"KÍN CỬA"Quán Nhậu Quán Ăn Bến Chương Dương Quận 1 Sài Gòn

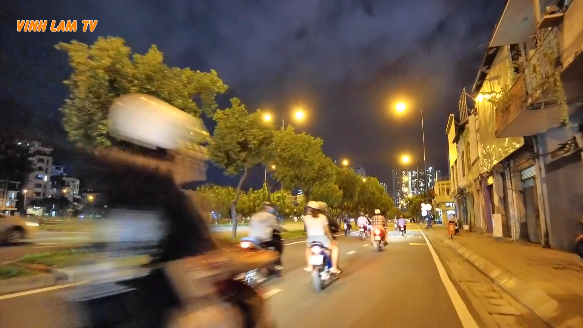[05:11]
Phía bên kia là Bến Vân Đồn. Mấy nay thì Sài Gòn trời mau tối lắm, khoảng 5 giờ là
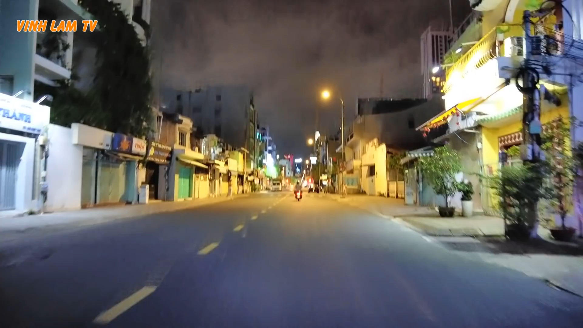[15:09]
và chúng ta đang đi trên con đường Cô Bắc, là một con đường vẫn lặng lẽ, vẫn